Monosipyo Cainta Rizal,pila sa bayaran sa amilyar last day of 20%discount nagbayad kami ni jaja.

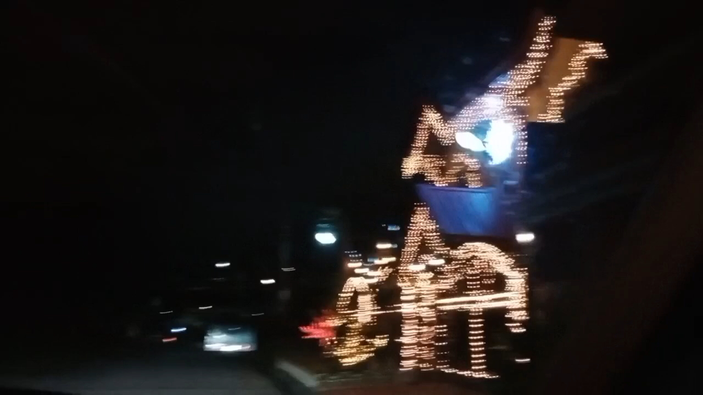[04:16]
sa may ISM so ngayon, naka-uwi na kami dito na yun guys so ang ganda ng bahay na dinaanan namin kaping bahay namin yan,